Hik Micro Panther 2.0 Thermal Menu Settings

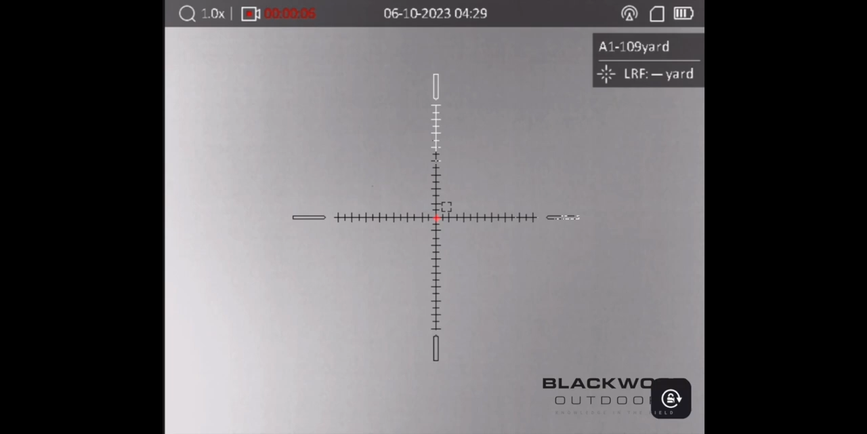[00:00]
Right, we're going to go through the menu options of the Hik Micro Panther 2 with the new graphic user interface.